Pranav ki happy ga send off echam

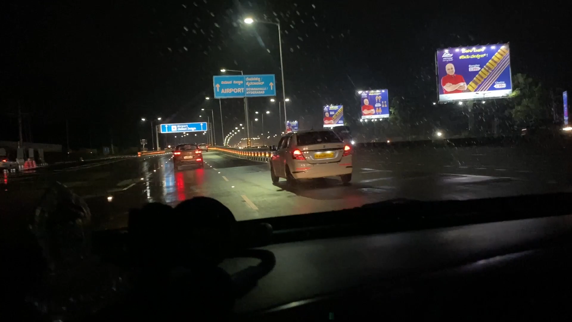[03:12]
కాకపోతే వెళ్ళేటప్పుడైతే ఒక్కటే వర్షం, అసలు ఎక్కడ కూడా
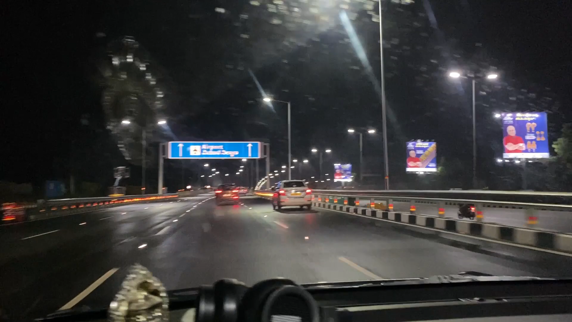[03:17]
ట్రాఫిక్ జామ్ అవ్వకుండా వెళ్ళాము అంత వర్షంలో కూడా.
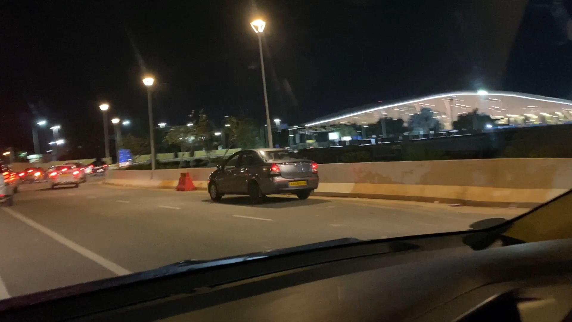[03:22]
కాకపోతే కొన్ని కొన్ని ఏరియాలో ఫుల్ డ్రైగా ఉంది, కొన్ని ఏరియాలో అయితే మొత్తం దంచి కొట్టేసింది వర్షం అయితే. ఇక ఎట్లయితేనేమి ముందుగా బయలుదేరాం కాబట్టి.
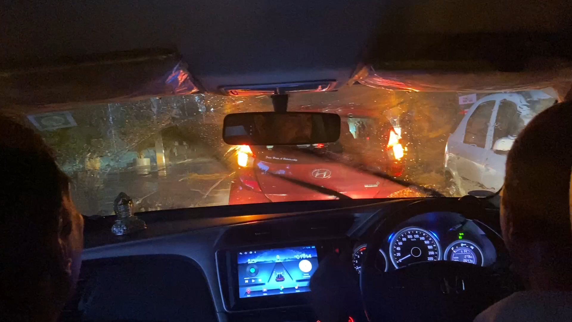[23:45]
నీళ్లు ఫుల్, కారు అసలు ఎక్కడ మధ్యలో ఆగిపోతుందో అన్నంత భయం వేసింది.
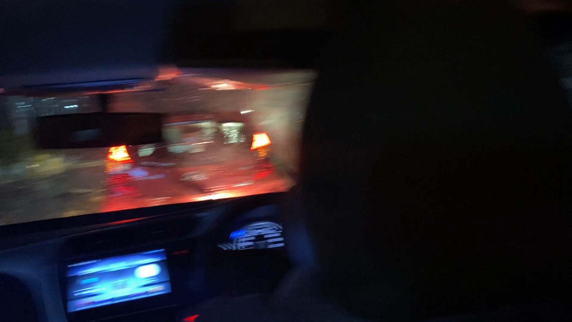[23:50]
మొత్తం మెయిన్ రోడ్లో ఈ విధంగా ఉంది. నేను ఇంకా పక్కన ఎక్కడైనా సర్వీస్ రోడ్ అనుకున్నా కానీ మా వారు చెప్తున్నాడు ఇది మెయిన్ హైవే అని చెప్తున్నాడు. నేనైతే హ్యాపీగా పడుకునేసా వెనకాల.